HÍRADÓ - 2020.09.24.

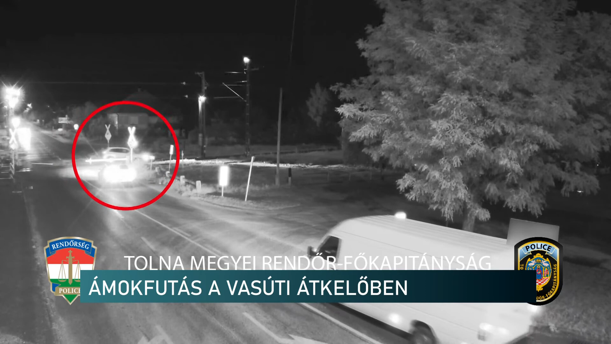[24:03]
Néhány másodperccel később pedig letér, de csak pillanatokon múlott, hogy a kocsi mögött nagy sebességgel érkező vonat nem tarolta le a járművet, a benne ülő sofőrrel együtt.